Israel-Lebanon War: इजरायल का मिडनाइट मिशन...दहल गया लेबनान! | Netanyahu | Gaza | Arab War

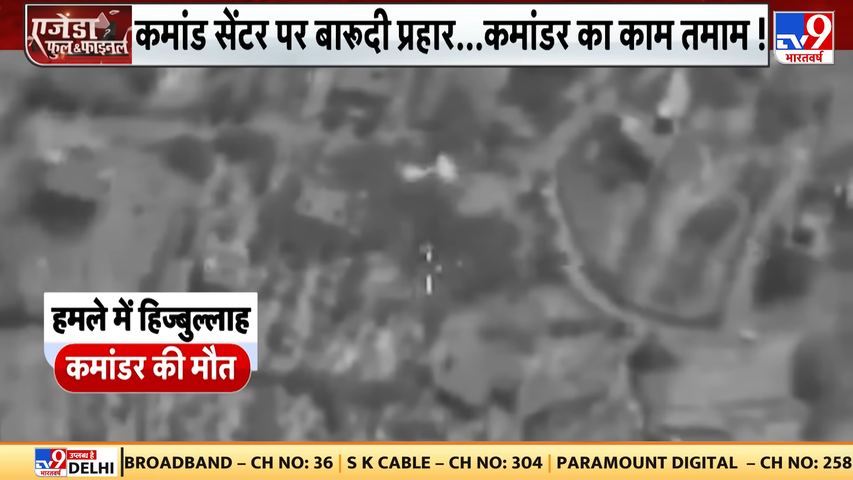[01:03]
जहां पर ये हथियारों का डिपो बताया जा रहा है जिस पर टारगेट किया गया इसराइल की तरफ से।
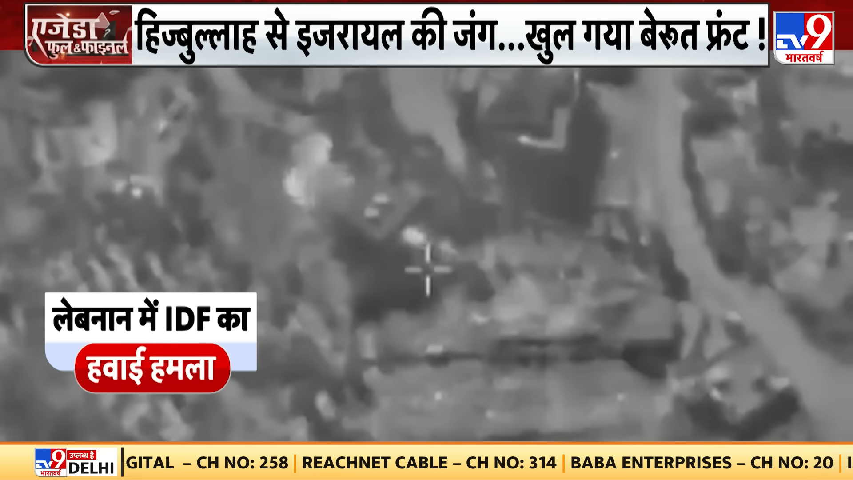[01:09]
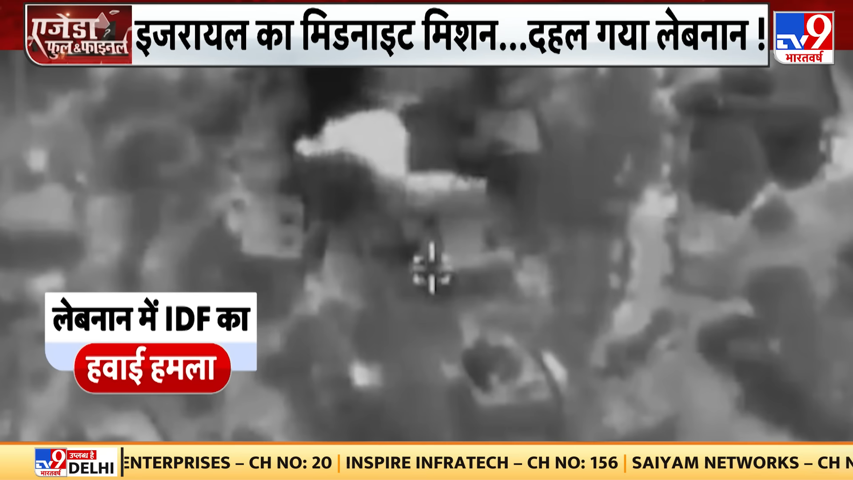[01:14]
और वहीं लेबनान पर इसराइल का एयर स्ट्राइक हुआ है, हिजबुल्ला के गढ़ पर हवाई हमला किया गया, हमले में हिजबुल्ला को भारी नुकसान पहुंचा।